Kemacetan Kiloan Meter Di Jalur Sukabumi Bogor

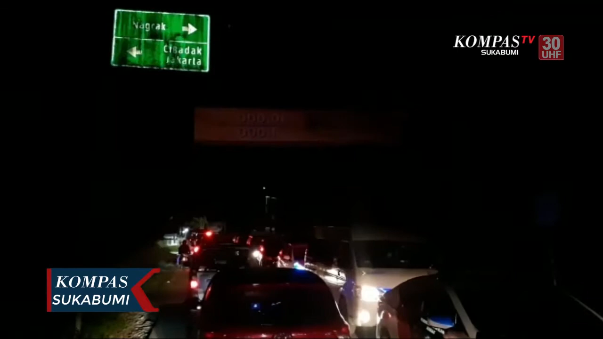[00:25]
Berdasarkan pantauan di lapangan, titik kemacetan terjadi di jalur Cibadak,
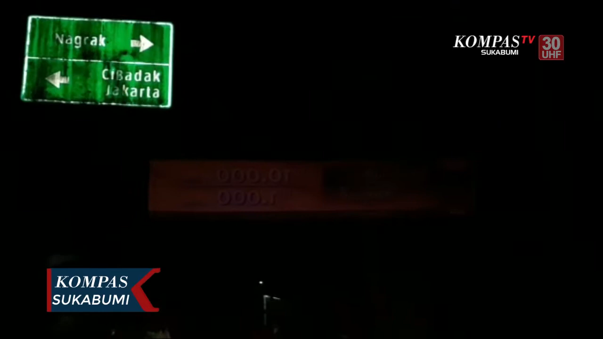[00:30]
persimpangan Cikidang dan Simpang Ratu arah tempat wisata pantai Pelabuhan Ratu.
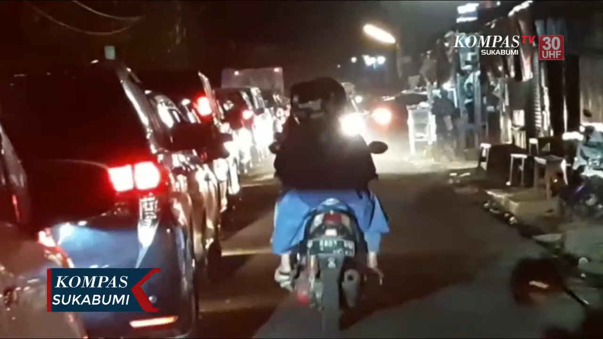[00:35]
Selain di jalur utama, kemacetan juga terjadi di jalur alternatif.